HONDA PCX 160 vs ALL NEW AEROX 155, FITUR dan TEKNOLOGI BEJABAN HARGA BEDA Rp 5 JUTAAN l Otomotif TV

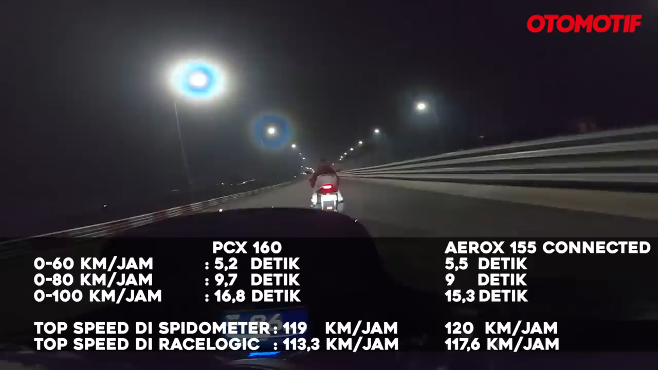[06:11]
Jadi gertakan-gertakan awal, buka-bukaan gas awal tuh... Mut! Langsung gitu, kenceng. Jadi kalau lagi di lampu merah gitu kan, yoi, begitu hijau langsung push. Kabur dia. Kabur. Jelas. Uh-uh.
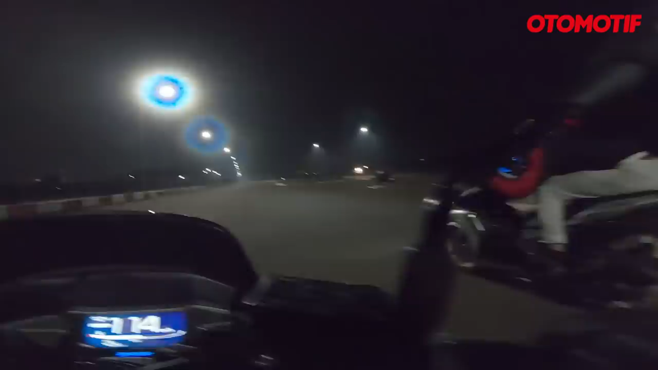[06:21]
Kayak pelari sprinter. Ya, kayak iya, pelari sprinter. Bener teman-teman, ini pelari sprinter nih karakternya. Tapi...
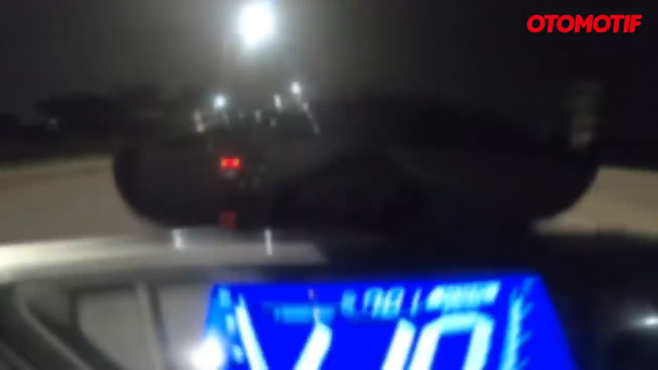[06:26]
Tapi guys, ternyata... Aduh, jadi masuk begitu, ke 100 km per jam.
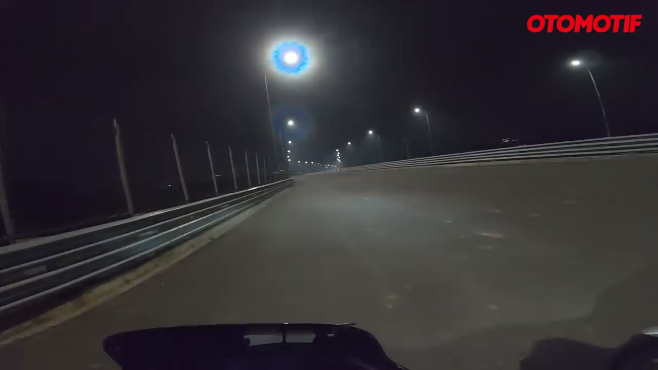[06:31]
Iya, 80-an ya, udah mulai kekejar gitu kan. Dan begitu nyampe 100 ternyata naiknya pelan banget ya, naik speedometernya ya. Sampai ke tosku itu rasanya lama banget. Beda sama si PCX. Kalau PCX ini di tengahnya ada kosong, tapi 80 ke atas, muncur ya.
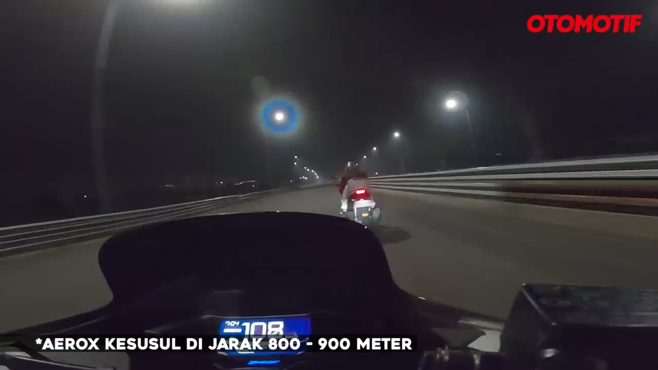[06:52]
Makanya kalau kalian lihat, teman-teman lihat sendiri ya, kita beberapa kali melakukan percobaan, ternyata ya itu tadi, setelah hampir 100 km per jam, gampang banget bunting si Aerox. Mungkin power bandnya udah habis, Mas. Jadi difokusin di 0 sampai 80 lagi.
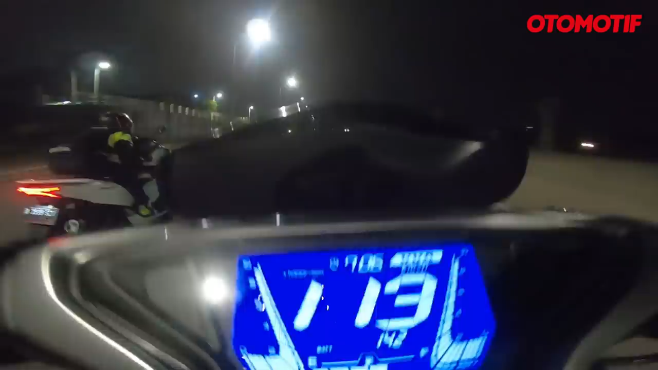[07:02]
Kuatnya di putaran itu, habis itu udah tinggal gerungnya aja, melinting aja. Jadi kalau kemarin ngobrol sama teman-teman di Yamaha, kok bisa ya karakternya beda banget itu sama si NMAX gitu kan?